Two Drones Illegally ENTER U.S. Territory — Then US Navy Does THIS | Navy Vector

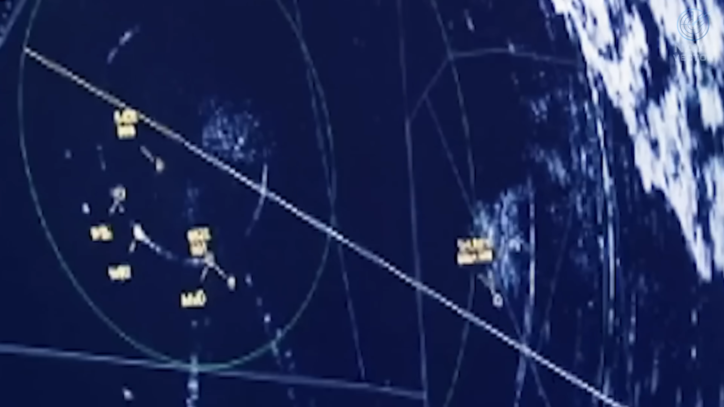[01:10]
suddenly appear they are the only meaningful things on the control
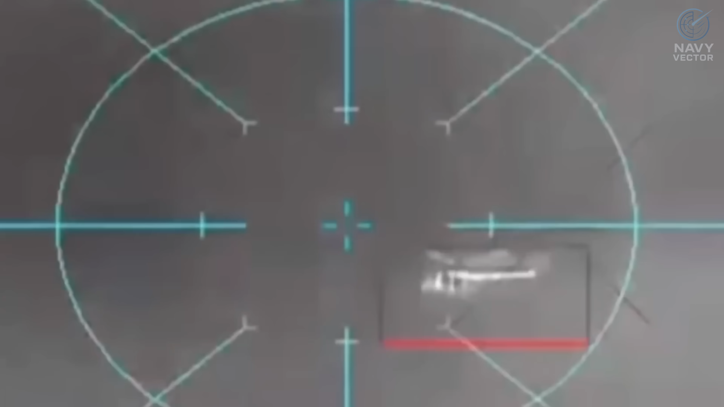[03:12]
it was about to
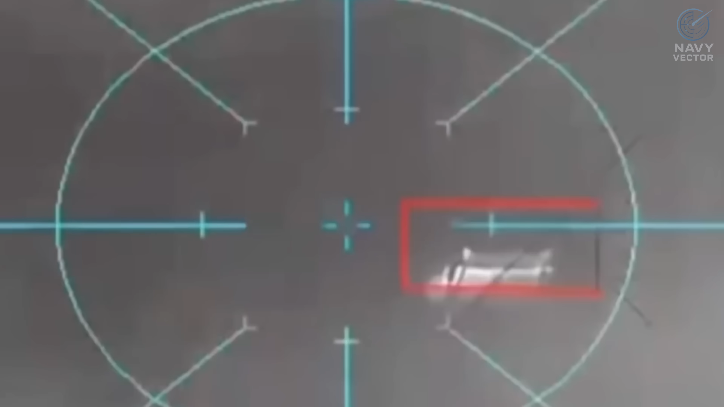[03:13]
be attacked there was no warning
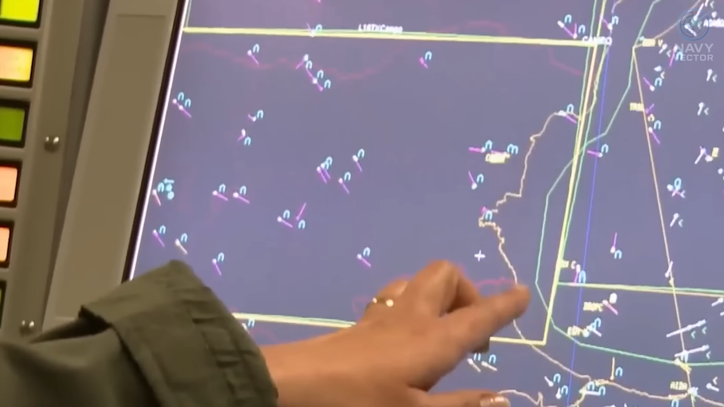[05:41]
Aegis radar screen which had just been cleared of threats now
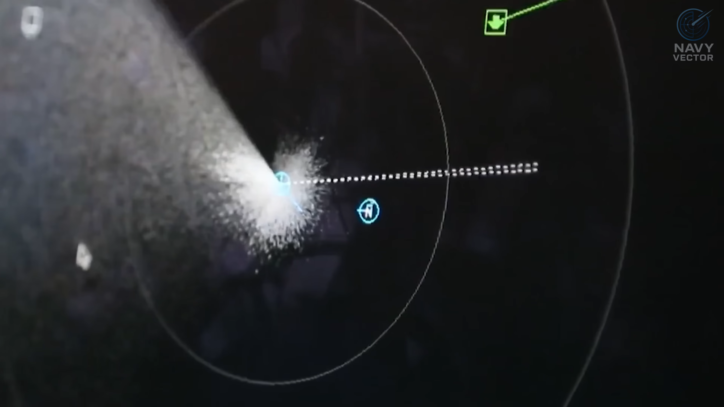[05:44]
showed a third bright red dot it
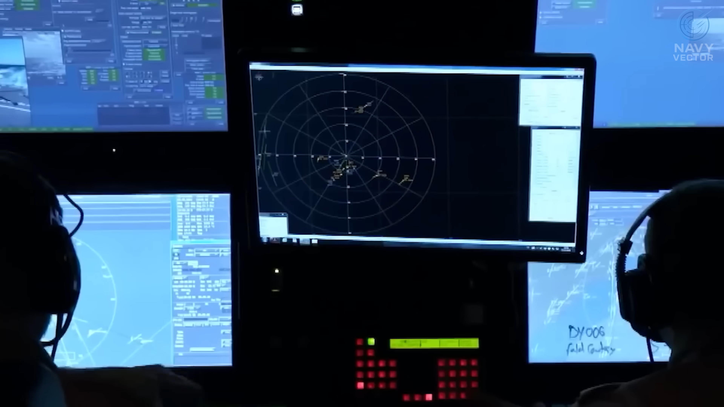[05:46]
was not coming from as high